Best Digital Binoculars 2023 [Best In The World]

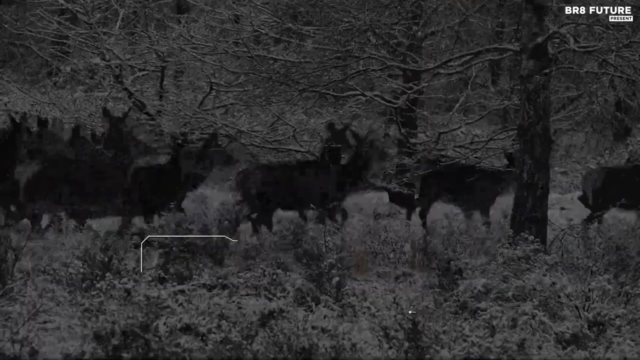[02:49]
the binoculars offer a clear and complete picture that can be converted to a 7-inch large viewing screen by the convex lens.
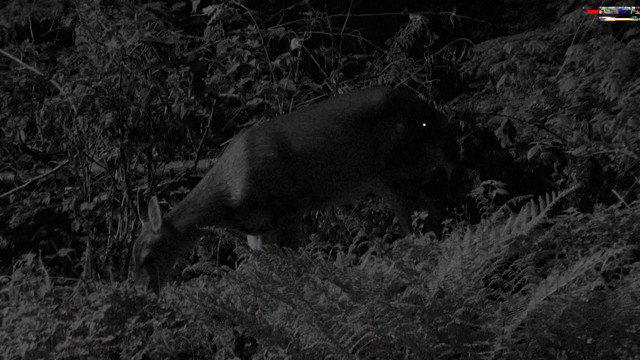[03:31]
They are easy to use, with playback mode for viewing your captures on the built-in LCD screen and a USB